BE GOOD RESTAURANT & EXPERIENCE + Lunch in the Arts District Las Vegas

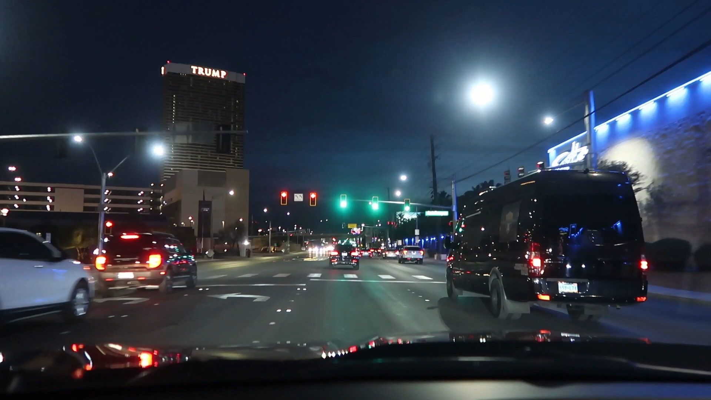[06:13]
downtown earlier so it's almost six o'clock hopefully going the opposite direction that's not too bad okay so usually I park at Nordstrom oh sorry girl
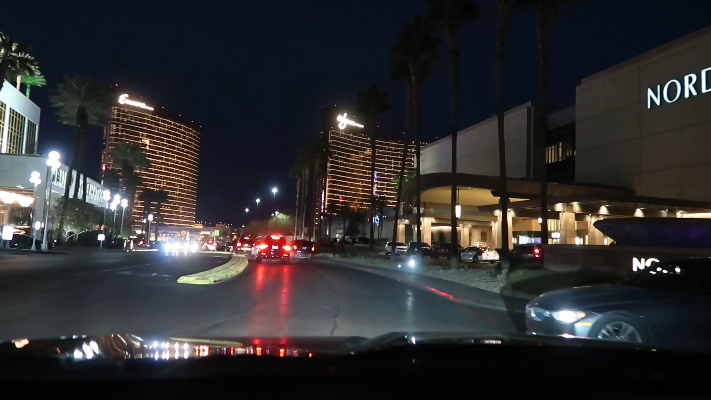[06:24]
um but I need to go to the center of the mall you have arrived and Nordstrom is kind of like at the opposite end so we are gonna go down here
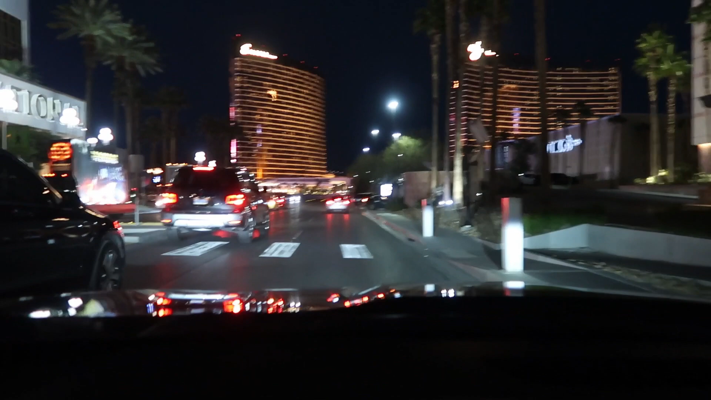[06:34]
a little bit and park underground because if you park down there like I'll show you where we're gonna park where we park you just go right up and MAC is gonna be right there so it's like a good central location the only thing that sucks is traffic like the parking does kind of suck
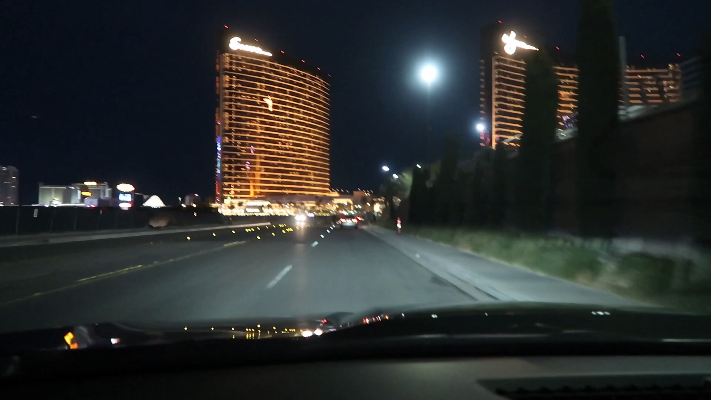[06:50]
oh sorry the parking does kind of suck in this lot because it's like a main entrance and then like all the restaurant parking so I'll show you what I'm talking about should